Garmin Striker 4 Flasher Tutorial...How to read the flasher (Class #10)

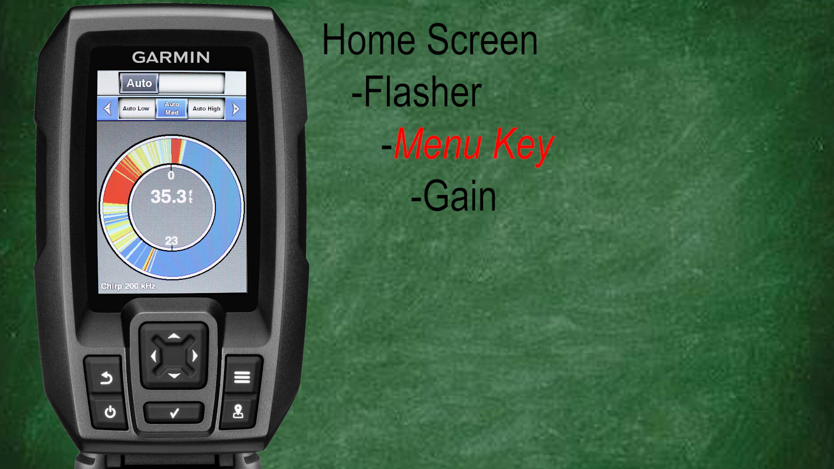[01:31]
Now let's go back scroll down and select gain. Again we went over the gain in depth in class number five which is linked down below in the description so I won't spend a lot of time with details here. Let's go back scroll down and select frequency. With the flasher you have the use of the standard 77 or 200kHz frequencies along with the option to choose the 77 or 200kHz chirp frequencies.
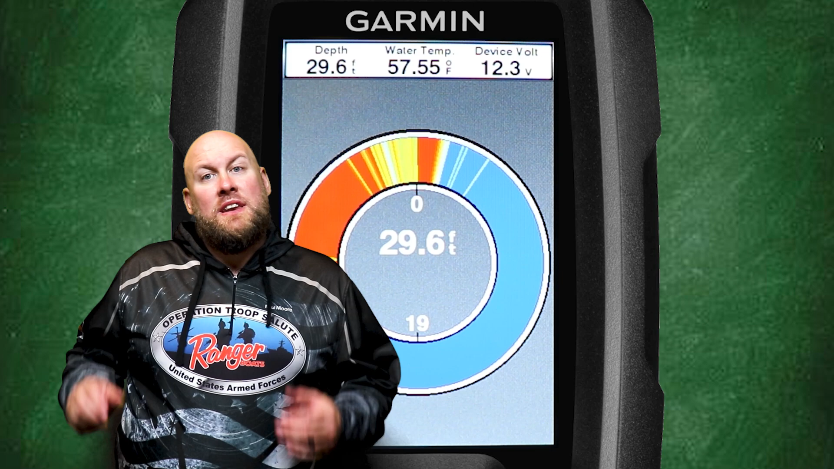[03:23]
On screen: depth 29.6 ft, water 57.55°F
Now it's time to look at a few examples and learn the basics of how to read the flasher. Let's start with the fundamentals. The flasher circle is meant to represent the entire water column from the surface to the bottom.
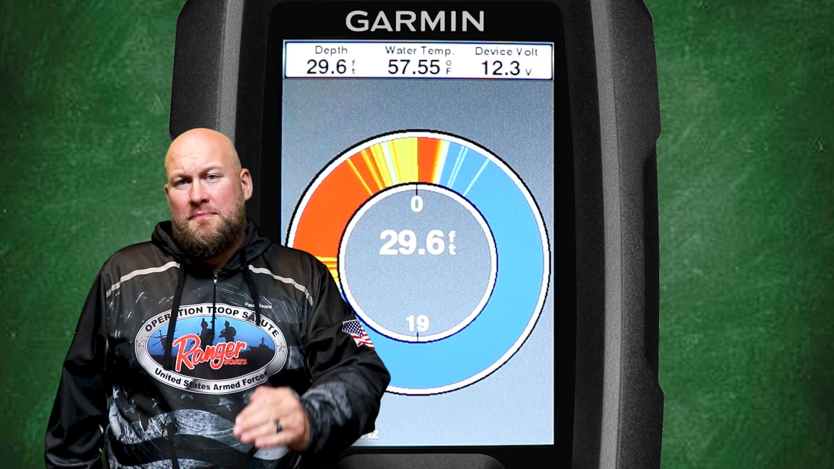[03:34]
On screen: depth 29.6 ft, water 57.55°F
And the best part about the flasher is you're actually seeing the water column within the transducer cone in real time.
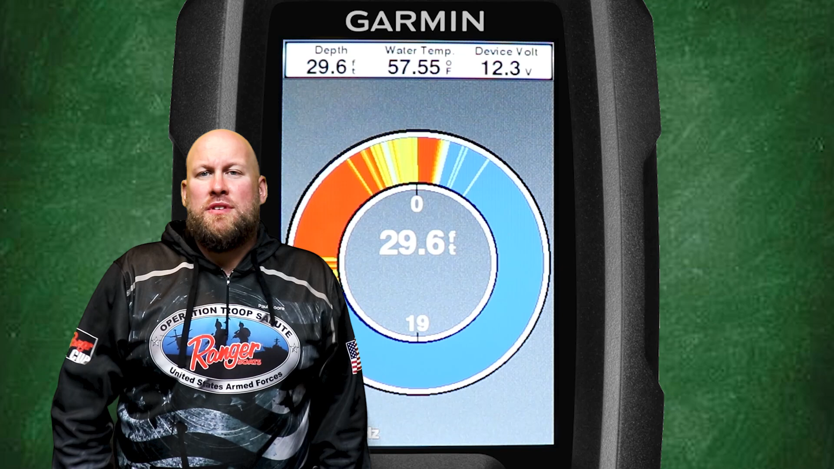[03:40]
On screen: depth 29.6 ft, water 57.55°F
Here starting at zero we're at the surface. And as we move around clockwise we see the larger blue area. This is the water column. And as we continue clockwise we'll see a large red area here. This is the bottom at around 30 feet. The actual bottom depth is displayed at the center of the flasher screen. And if you look there's depth markers for reference that'll be shown around the inner flasher circle.
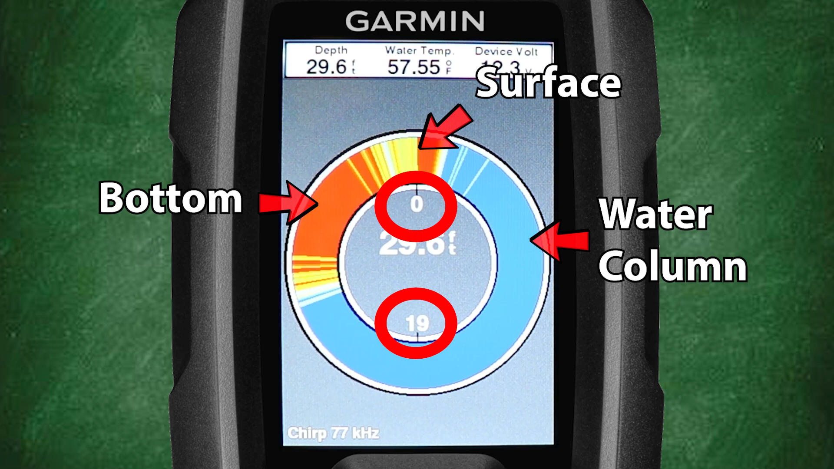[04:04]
On screen: depth 29.6 ft, water 57.55°F
Here we can see that our water depth is about 35 feet.
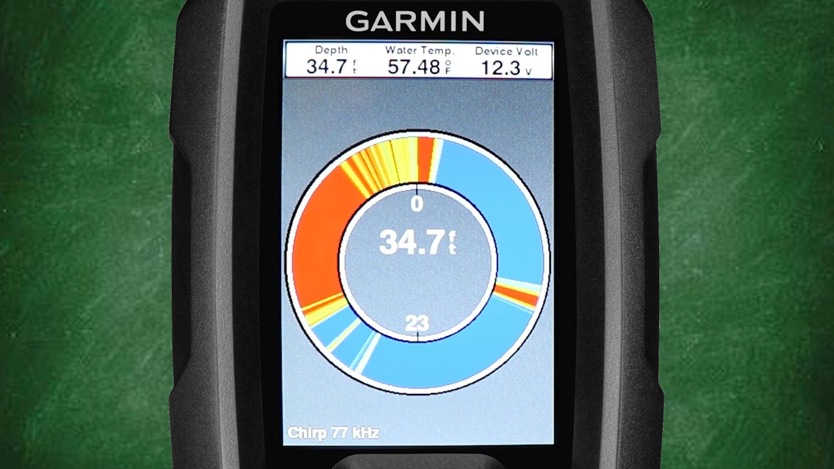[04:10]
On screen: depth 34.7 ft, water 57.48°F
And looking into the water column we can see what likely is a fish about 15 feet. Now let's look at another example. In this next example we see fish at what appears to be about 8 feet and 30 feet.
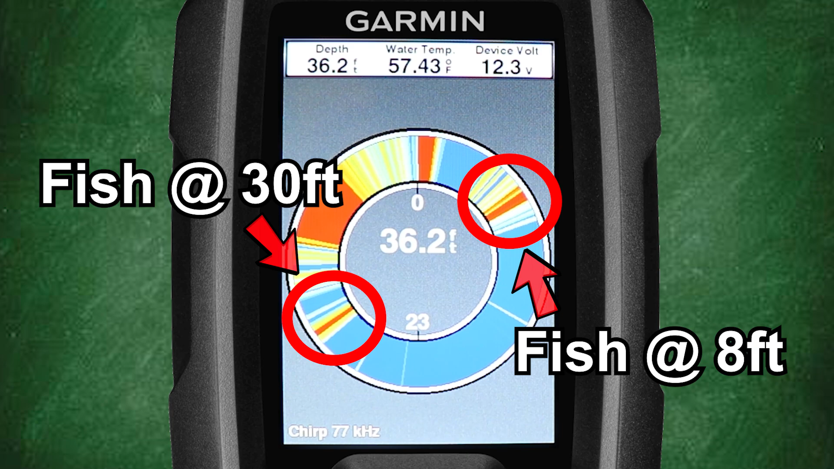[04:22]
On screen: depth 36.2 ft, water 57.43°F
Now that we have a basic understanding of the flasher screen. Let's take a look at an example in motion. In this next clip we're going to see our bait.
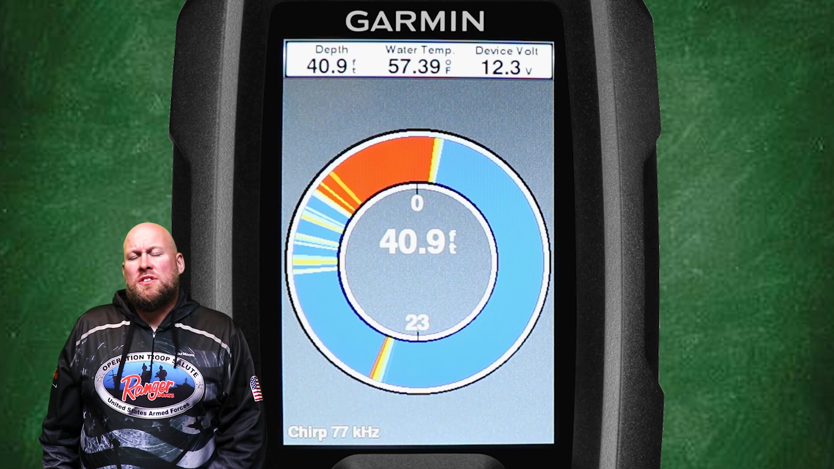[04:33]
On screen: depth 40.9 ft, water 57.39°F
And that fish will appear in our sonar cone near our bait.
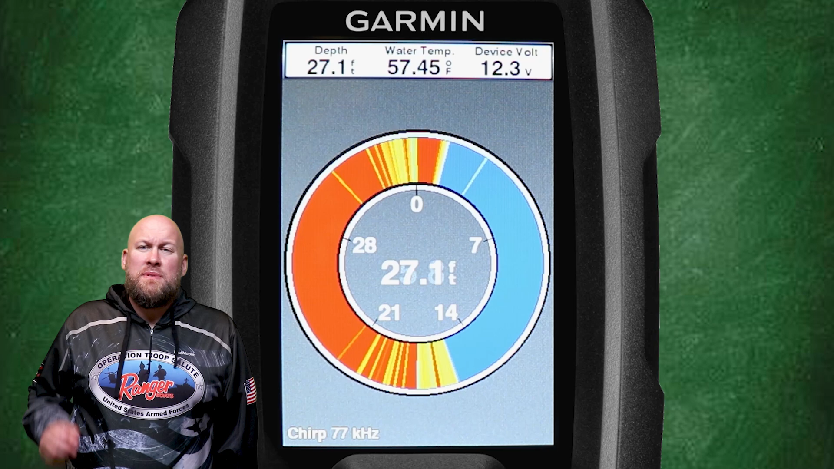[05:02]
On screen: depth 27.1 ft, water 57.45°F
Now we're going to see a really cool scene unfold. We're going to see our bait. Then we're going to see a fish attack our bait. Then you're going to see a solid hookup and fighting that fish.
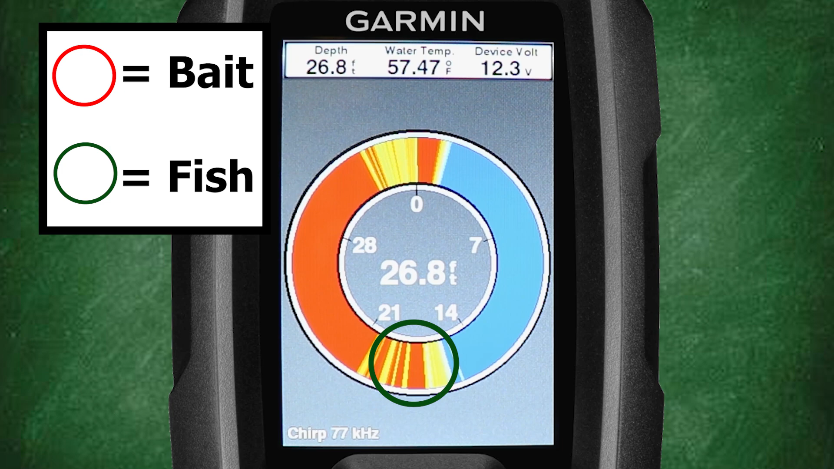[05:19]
On screen: depth 26.8 ft, water 57.47°F
That's a wrap for class number 10 of the flasher feature. The flasher is a really cool tool especially once you learn the basics and fundamentals of how to use it properly.